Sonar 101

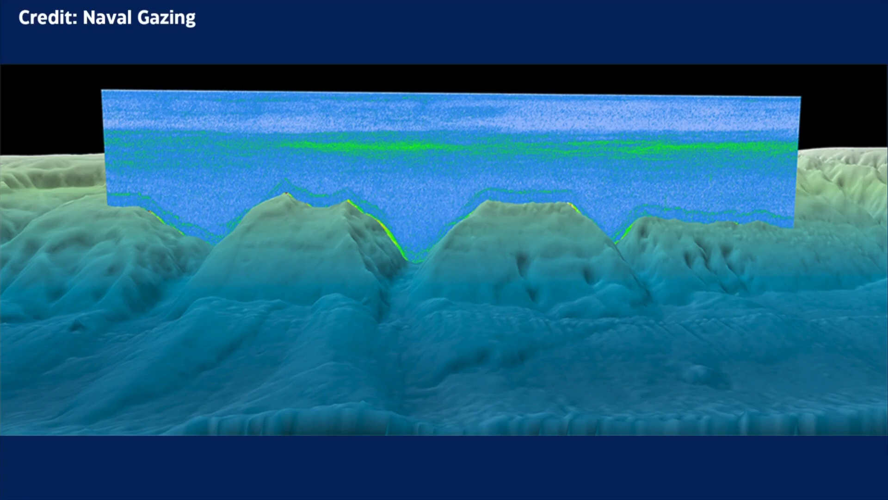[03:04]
Here, the composition of the seabed, whether rocky, sandy, or muddy, can impact detection quality and range. And then there's the sound channel. Think of this as a unique ocean layer where sound travels vast distances with minimal energy loss.